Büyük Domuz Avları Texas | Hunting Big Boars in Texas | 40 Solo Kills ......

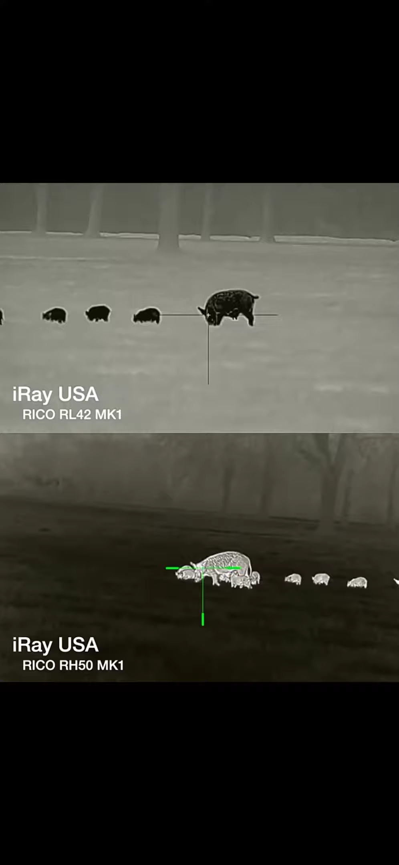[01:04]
Maybe I can hit one of those in the back.